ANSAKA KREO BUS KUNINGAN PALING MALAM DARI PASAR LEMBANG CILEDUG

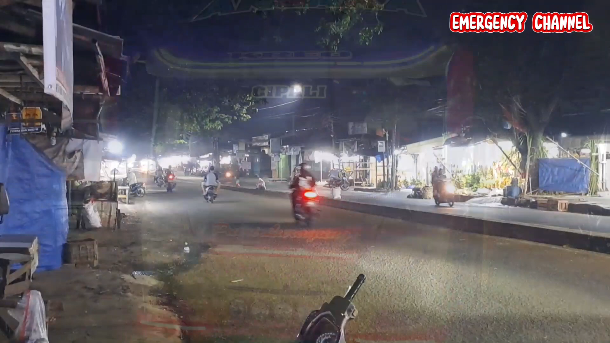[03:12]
Seperti inilah lur kondisi pasar nih, Pasar Lembang nih, sepanjang jalan